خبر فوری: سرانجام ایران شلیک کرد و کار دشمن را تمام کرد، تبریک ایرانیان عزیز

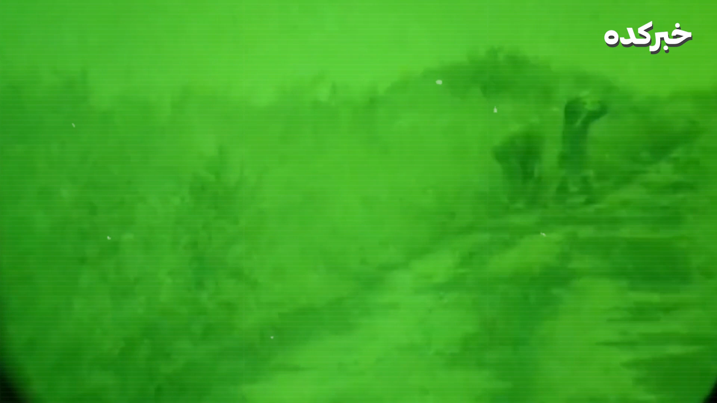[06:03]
سپس دو نفر از هم رزمانش نیز به وی می پیوندن و جعبه های مهمات خود را نیز به دران جده حمل می کنند. پس از این آنها به داخل بوته ها بازگشته و جعبه های دیگری از مهمات خود را به دران جده منتقل می کنند.